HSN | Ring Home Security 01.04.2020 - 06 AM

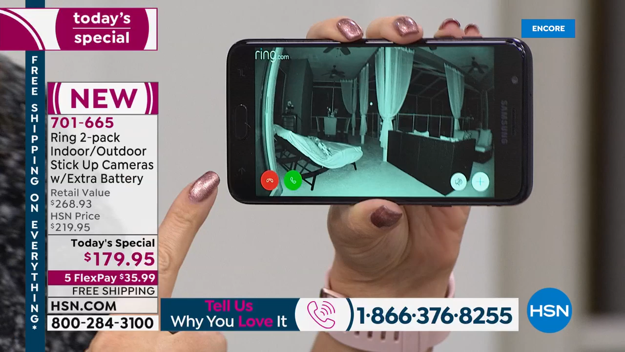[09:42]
All you do is you tap on the camera that you want to view and then check this out. 1080p high definition, super wide angle lens. I can even see the flowers sitting there on that table.
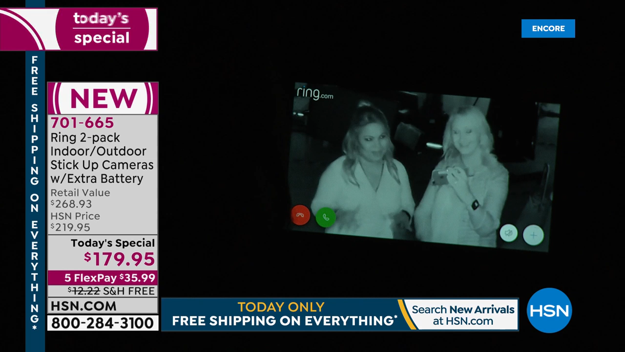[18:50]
But it, no, God forbid I needed some help, though. Oh, my gosh, right? God forbid my car, I have car trouble, and, you know, because anything can happen at any time. That's true. And I needed some help. Exactly. So this, it shows you how powerful that night vision is. Remember, these cameras come with full 1080p high definition.
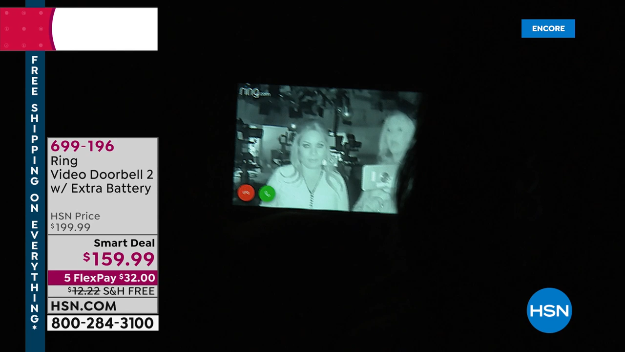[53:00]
So once you understand one, you're going to be able to use these so easily. So look at this. Look at the pinching and zooming in. Yeah, look, that's Marlo Smith, guys. I can tell she is at my front door, even in complete and total pitch darkness. Let me in, Lori. What'd you bring? Did you bring cookies?